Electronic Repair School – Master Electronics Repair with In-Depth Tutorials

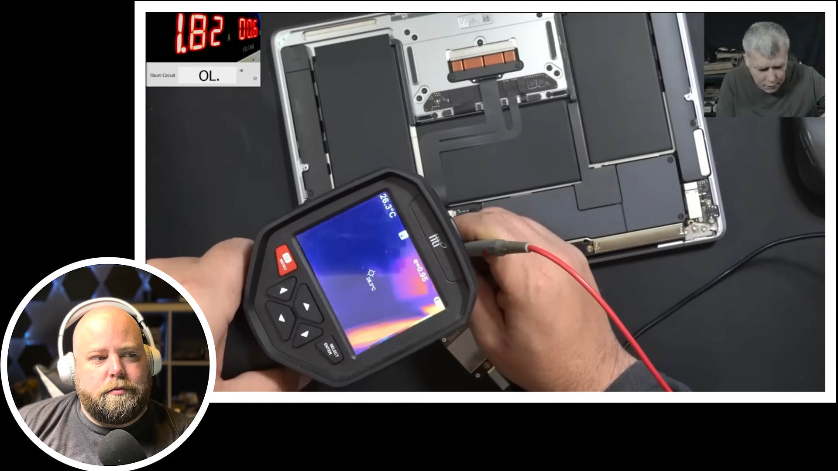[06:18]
The resistance of the short. What is that? One second. Yeah, that one. That one. What is that? There is a short. You can see?
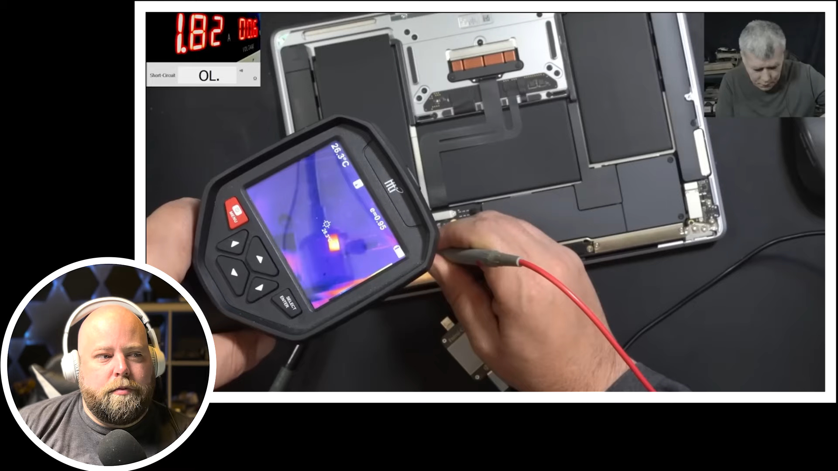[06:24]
So I believe there is some capacitor. Yeah, this one. So actually it's a... Sometimes the capacitors will be discolored.